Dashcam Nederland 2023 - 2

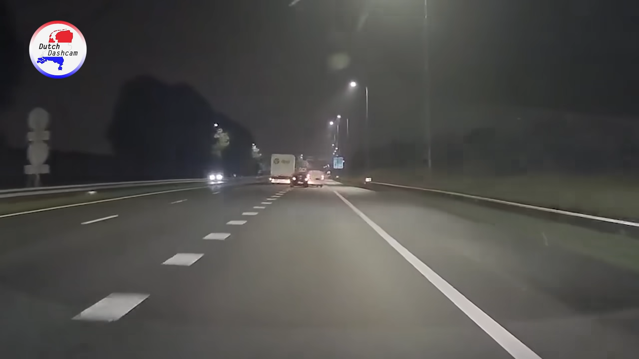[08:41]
Jezus, dan wil er eentje achteruit. Oké, Garmin, save video.